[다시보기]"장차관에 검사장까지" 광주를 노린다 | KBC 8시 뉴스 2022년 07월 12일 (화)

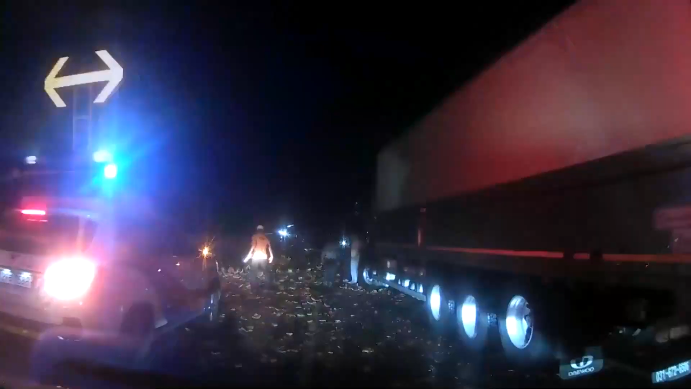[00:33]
어젯밤 서해안 고속도로에서 발생한 교통사고로 차량에 실려있던 수박이 쏟아져내리면서 깨진 수박을 치우느라 1시간 가까이 교통정체가 빚어졌습니다.